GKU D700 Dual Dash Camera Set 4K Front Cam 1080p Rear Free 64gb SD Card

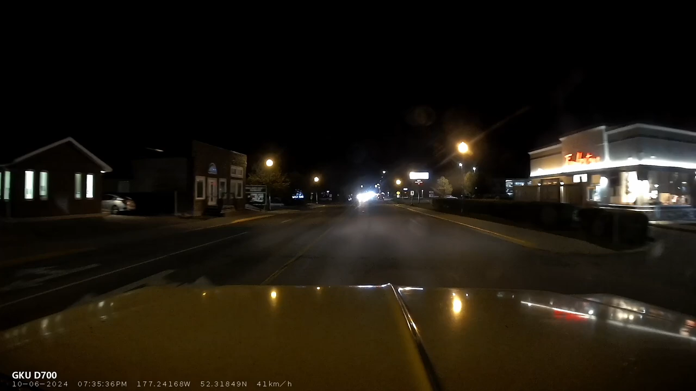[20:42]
Yeah. Everybody got enough lights on. Yeah. Who's that walking up the street? A little kid. No. Oh, there's little kids everywhere. Yeah, but their parents are there too.